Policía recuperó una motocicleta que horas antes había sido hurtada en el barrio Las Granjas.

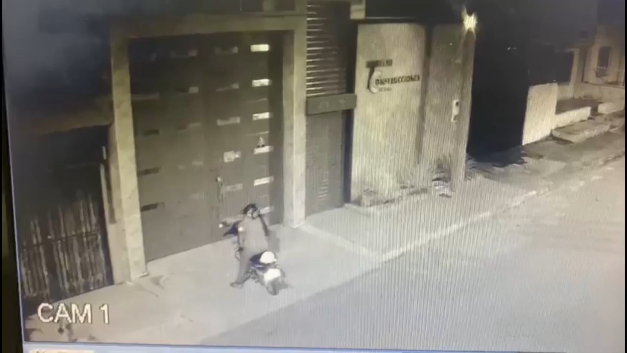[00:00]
En videos de cámara de seguridad quedó registrado el momento en que dos sujetos al parecer
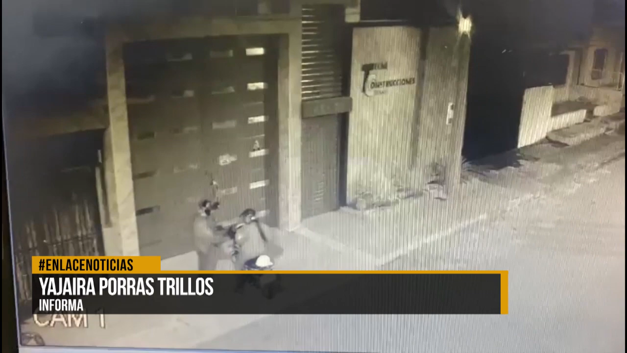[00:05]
con arma de fuego intimidaron a una mujer y le hurtaron su motocicleta cuando llegaba a su lugar de trabajo en horas de la madrugada en un sector del barrio Las Granjas.